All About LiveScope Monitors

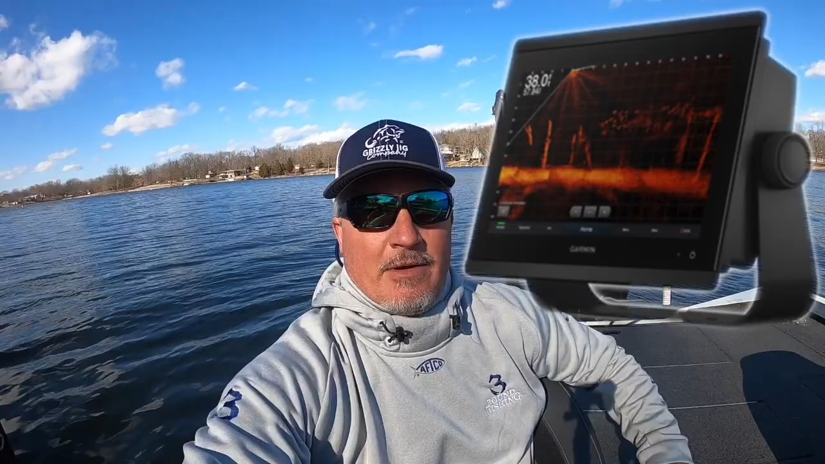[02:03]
up on the front of my boat right now i think the 126sv is fantastic now something that's unique about the 126sv is that it's a cradle
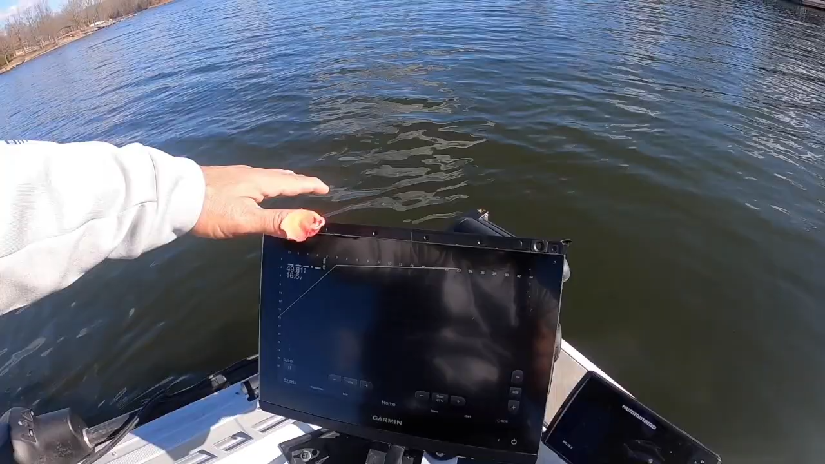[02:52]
when you scrape your trolling motor cable across here it'll take it off and unfortunately i lost it in the water so the 8612 has an even better processor i but to be honest with you i
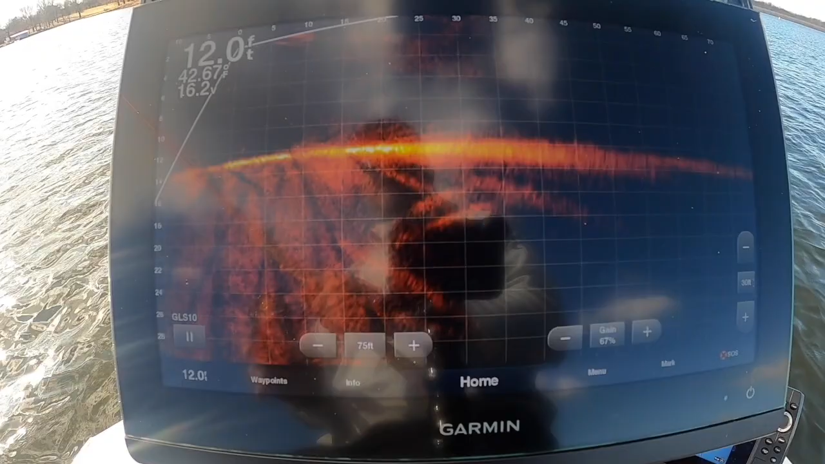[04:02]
On screen: depth 12.0 ft
ledge the wind is blowing into this ledge and by the way folks we got 42
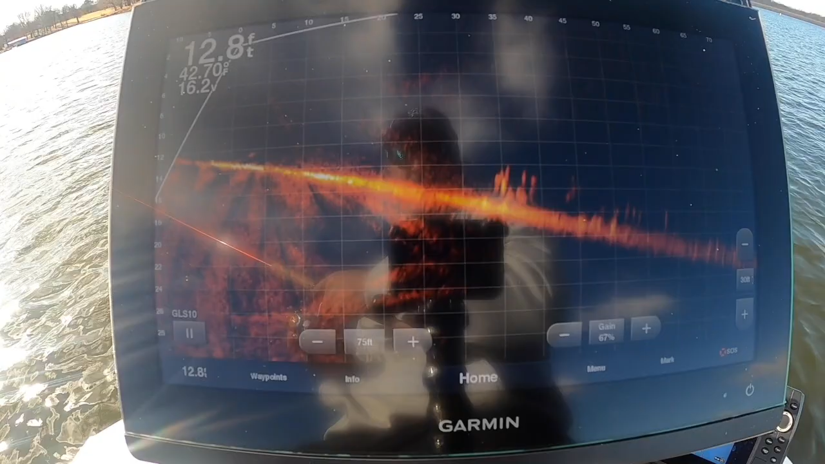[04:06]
On screen: depth 12.8 ft
degree water temperatures right now and i am assuming that is going to drop drastically but there i am right on top see if we get
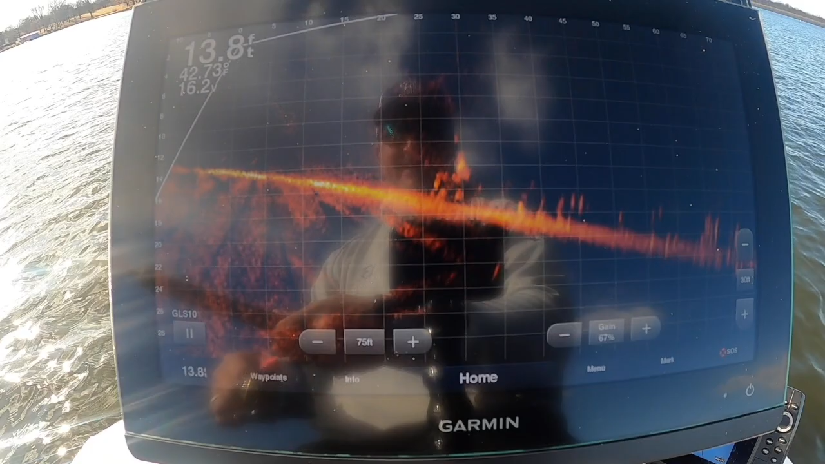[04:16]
On screen: depth 13.8 ft
a taker oh we did get a bite that was our first bite of the day right there there nice little fish right there really deep 14 foot there i am coming down right there folks
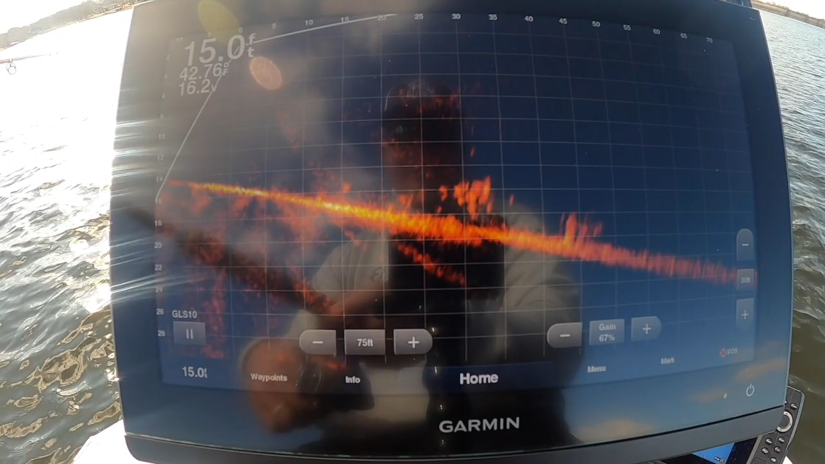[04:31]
On screen: depth 15.0 ft
got somebody coming from the ground i see him he's cruising
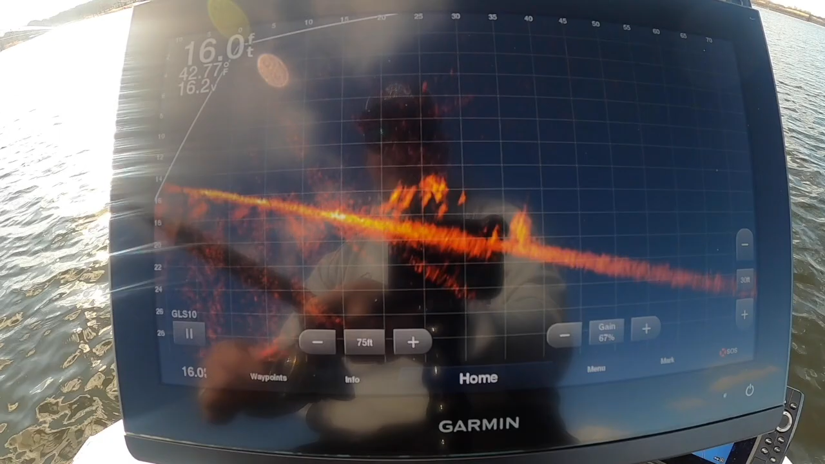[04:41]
On screen: depth 16.0 ft
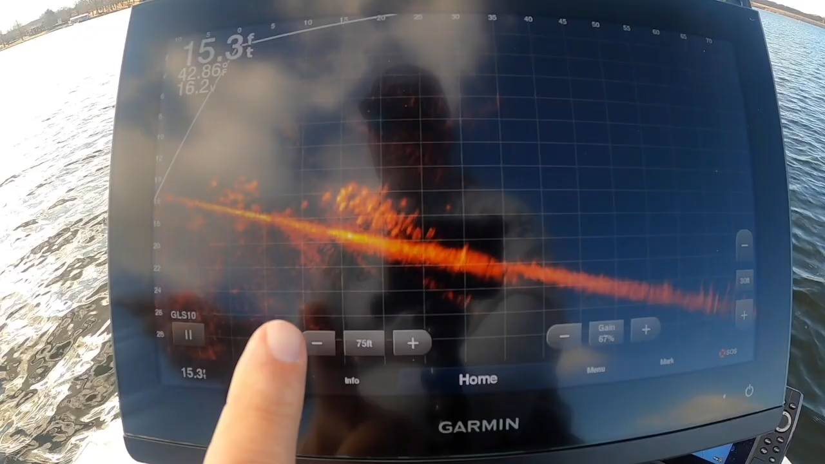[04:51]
On screen: depth 15.3 ft
we're going to scroll this in real quick i don't scroll it in all the time you know to 30 but that's about us all right there i am dropping in right here folks that's
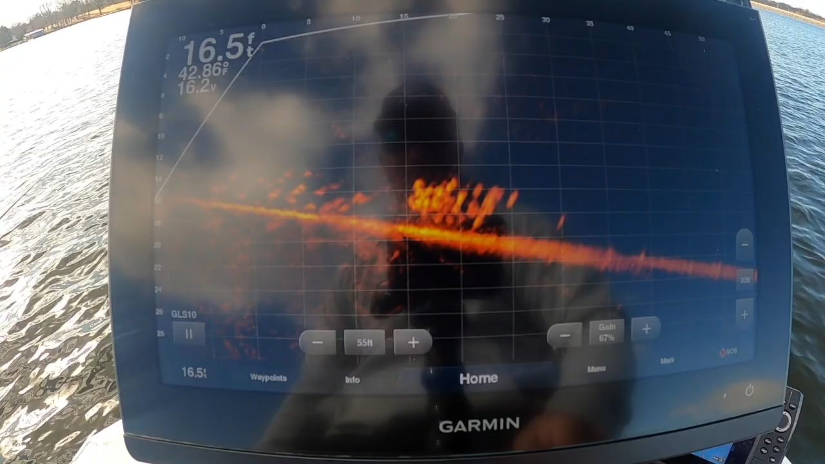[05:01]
On screen: depth 16.5 ft
a really good drop and we
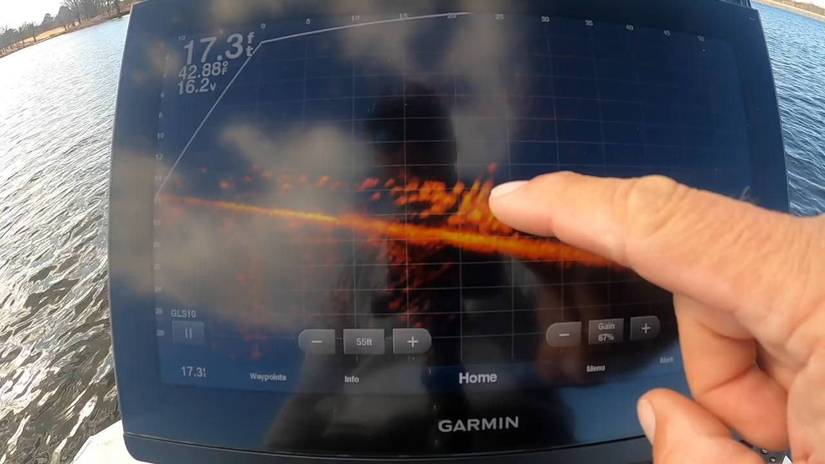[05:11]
On screen: depth 17.3 ft, water 42.88°F
should be right in this area right here i don't have to see my bait all the time as long as i have a good general idea where it's at
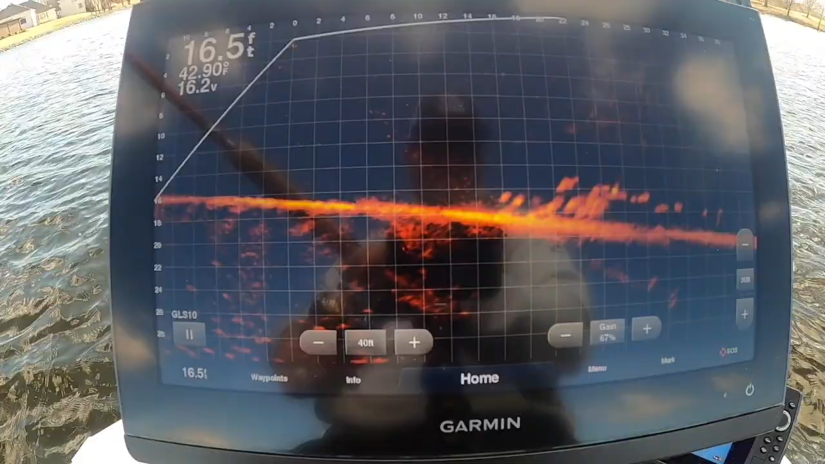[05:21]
On screen: depth 16.5 ft
i think you have to learn to be able to fish without seeing it and have confidence that you're in the confidence that you're in the zone where it's at there i am
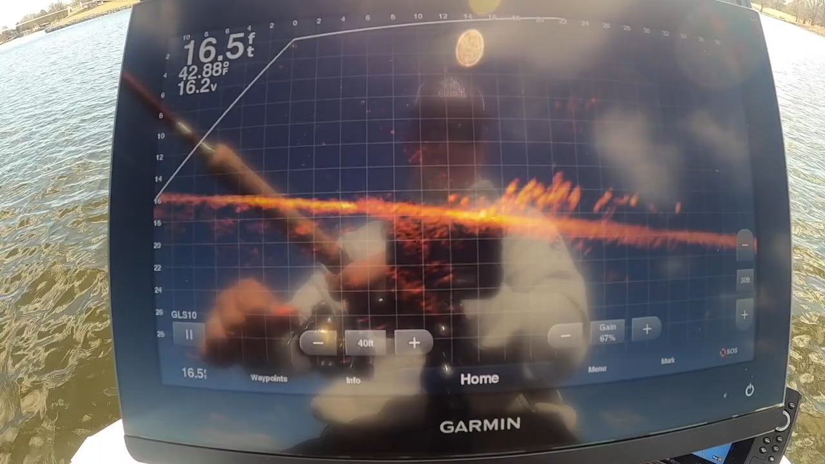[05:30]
On screen: depth 16.5 ft, water 42.88°F
right there you guys want to check it out
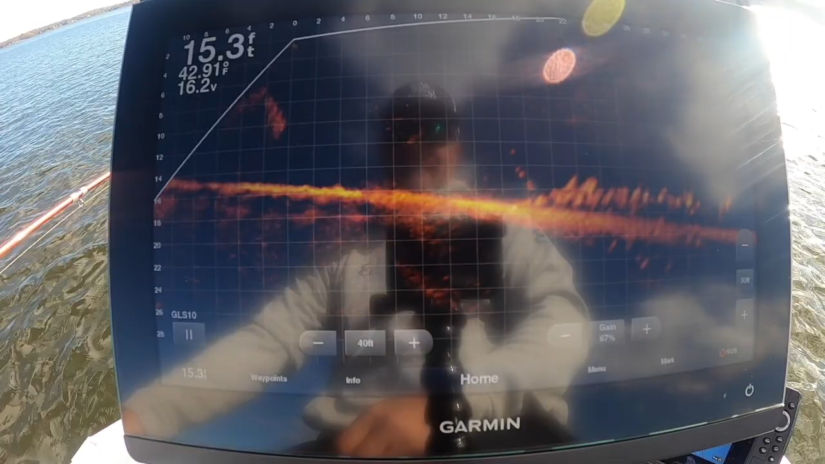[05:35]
On screen: depth 15.3 ft
there's one there he is coming up
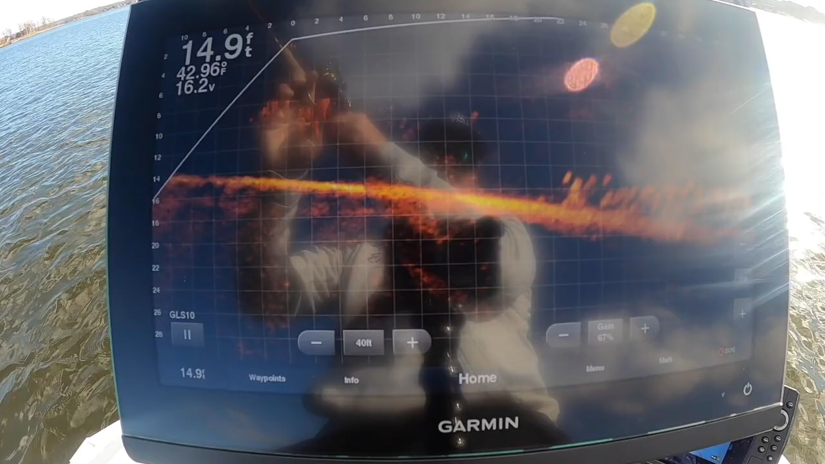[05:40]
On screen: depth 14.9 ft
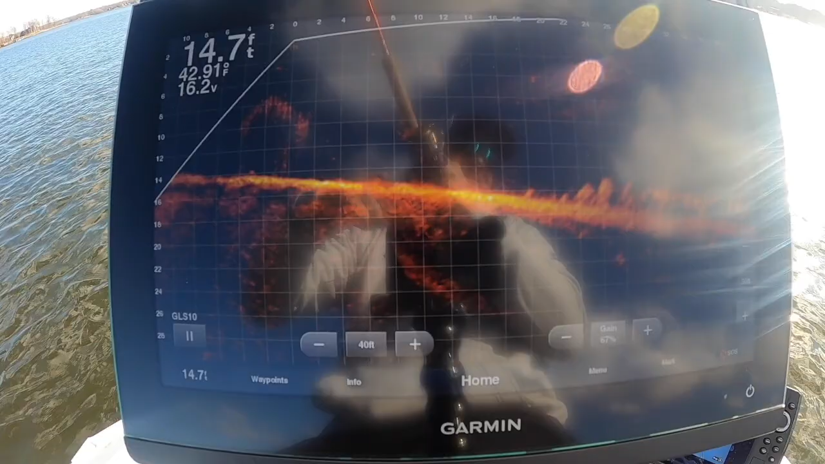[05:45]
On screen: depth 14.7 ft
that's our first fish of the day right there it's good fish yeah that's a good fish that is a great start so there's our first fish of the day that's a dandy right there that's a dandy good looking fish we're gonna keep him
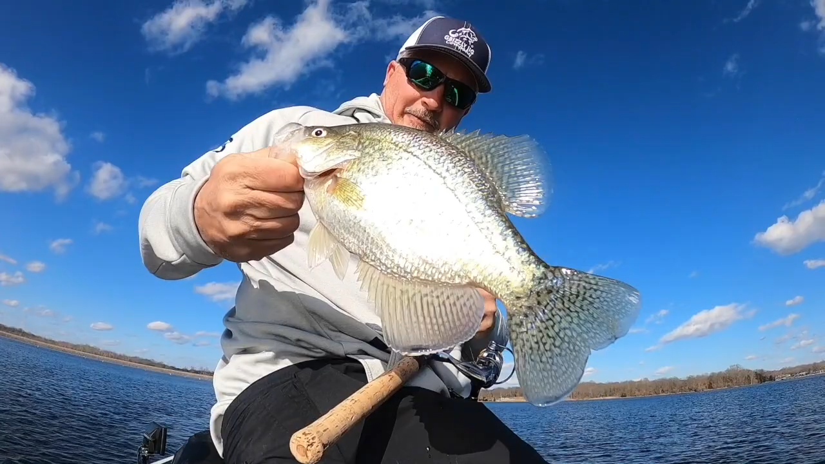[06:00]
for a picture maybe later but he's gonna be gone going back i don't keep him anymore folks i just don't boom
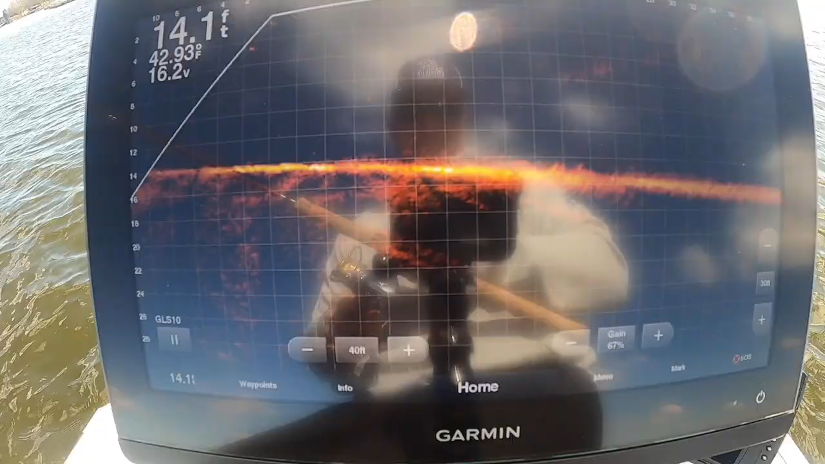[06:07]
On screen: depth 14.1 ft, water 42.93°F
okay there's our fish right there they're a little reluctant no doubt about it but we
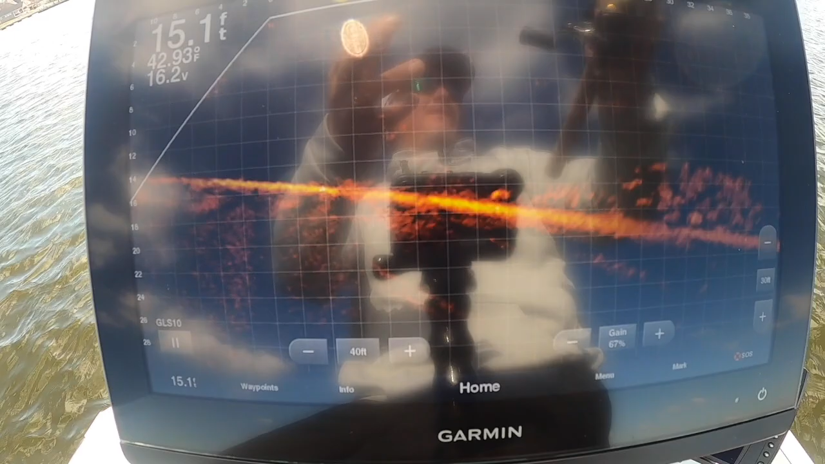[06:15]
On screen: depth 15.1 ft, water 42.93°F
are it's not exactly i did another episode in a day like today it's you know